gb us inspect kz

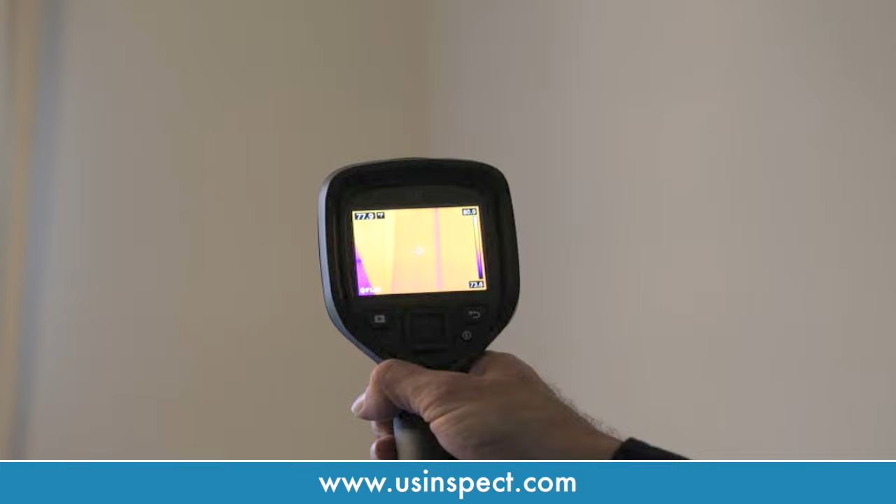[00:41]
US Inspect is one of the only companies that uses infrared technology to pinpoint potential problems hidden within a home.